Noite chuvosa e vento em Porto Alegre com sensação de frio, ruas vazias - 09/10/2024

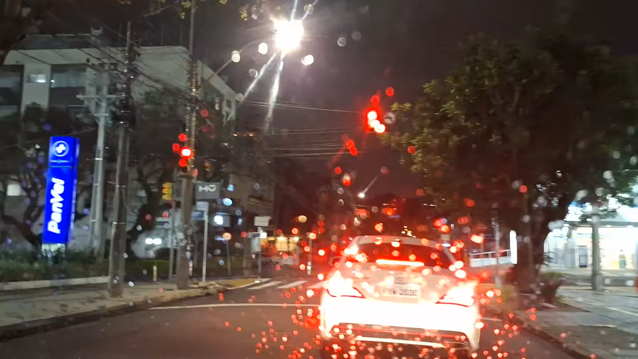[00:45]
Falando tanto dessa estação aí.
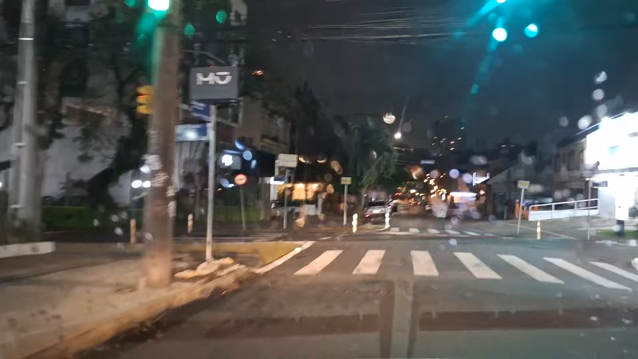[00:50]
Chegar ali no bairro Auxiliadora. Pronto, cruzei aqui a Silva Jardim.
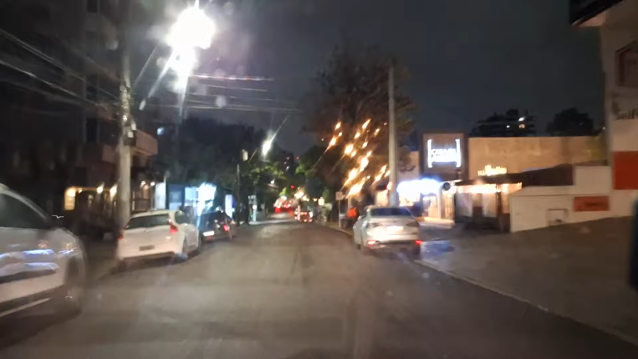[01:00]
Não vou filmar estação, tem que parar, dá foco, tudo. E agora é noite também, né? Ah, é mão única. Ah, quebrei a cara, tá aqui, nessa rua aqui. Da Felipe Neri. Ah, Jesus. Só pra me incomodar.
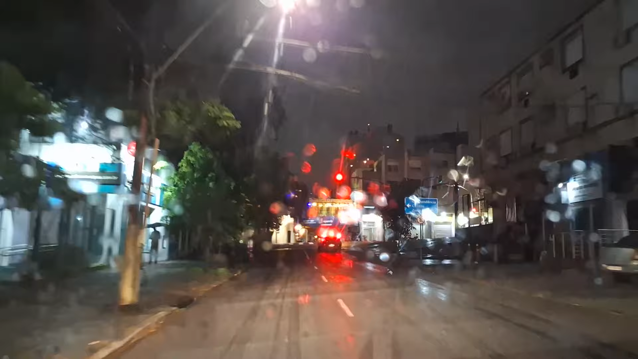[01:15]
Chuva agora aumentando, ó. Chuva aumentando, ficando mais... Estou realmente ficando mais molhado. Que esquina da...
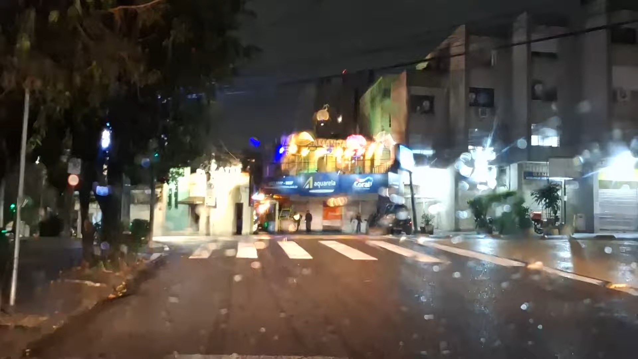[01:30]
Seria o início da Silva Jardim, esquina com a rua 24 de outubro. Na verdade, a minha direita aqui acaba, aqui no Brasil, Milano. E a esquerda começa 24 de outubro. Estou bem aqui na esquina onde está a igreja Nossa Senhora Auxiliadora.
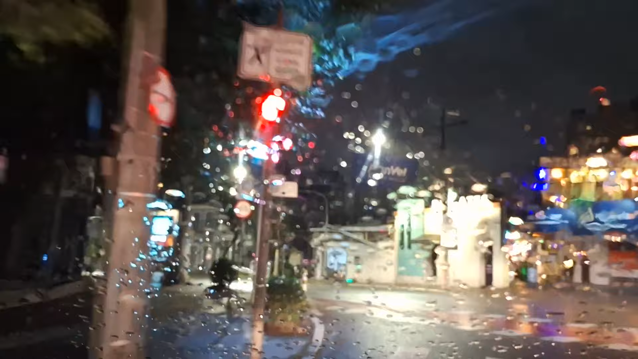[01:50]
O caminho aqui vai dar em direção lá ao Parcão, depois... Ó, o bairro Independência, próximo do centro. Aqui a igreja é bem grande.
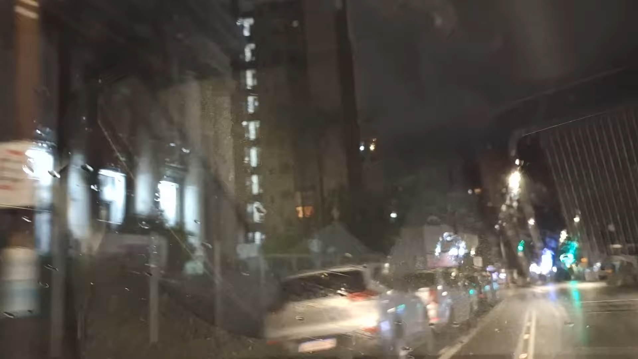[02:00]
Esse crédito aí. Ó, começou a chover agora, porque há pouco tempo não estava chovendo.
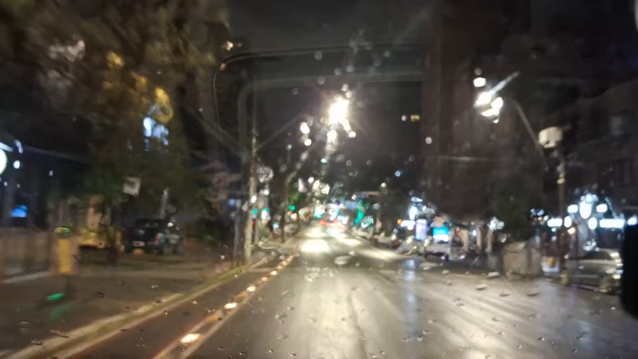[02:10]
Lógico marcando 9,37. Olha só, tem que pegar uma para-brisa. O barulho da paleta. Aqui é... Rua Marilã. Bairro Auxiliadora. Daqui da Felipe Neri de novo.
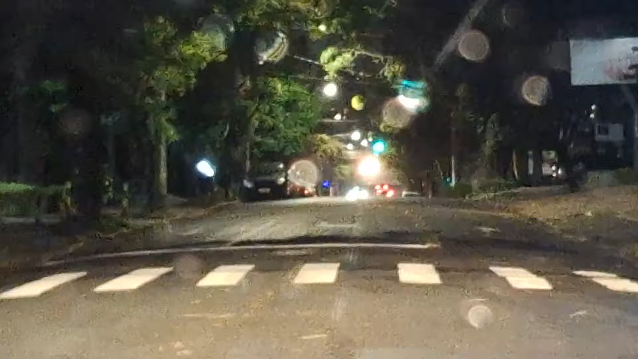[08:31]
Não está vazia totalmente, mas olha só, gente. Bom, quarta-feira, 9h30 da noite, né? Não pode esperar muito movimento. Andando numa área que é um tanto residencial, como aqui.
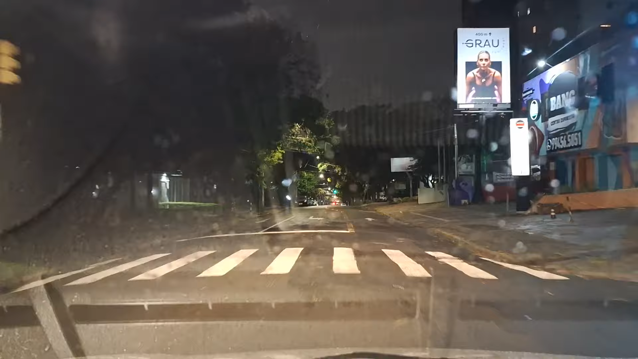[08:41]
Ai, buraco gigante. Olha isso. Vou acelerar um pouco, senão eu fico muito tempo parado. Opa, parou de novo.
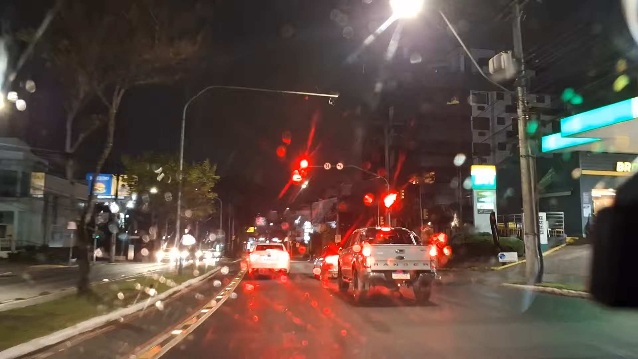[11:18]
Um abraço. Fique com o nosso bom Deus. Olha o vento aqui na Nilo Peçanha. Nos vemos na próxima. Tchau. Tchau.